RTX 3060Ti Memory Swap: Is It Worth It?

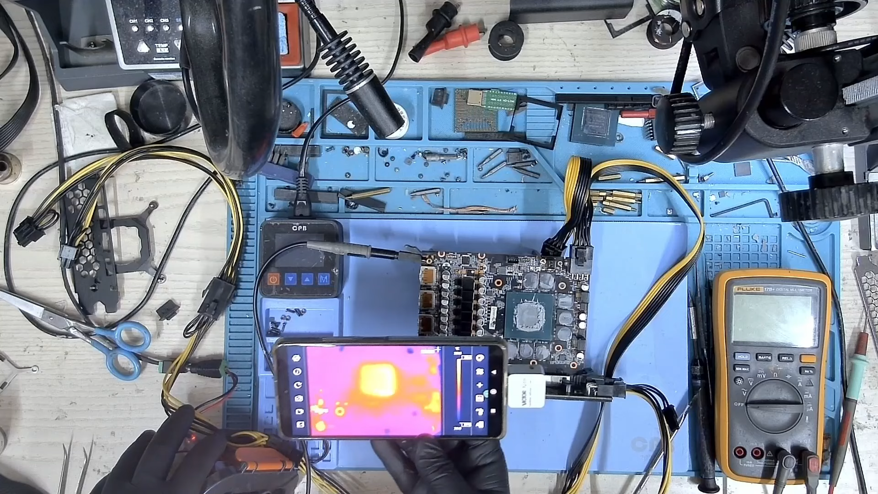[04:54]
Something that's connected to the 1.8 line. Okay. So I can see something. that's in this location here. Let me turn it on again. There you go. Can you see that?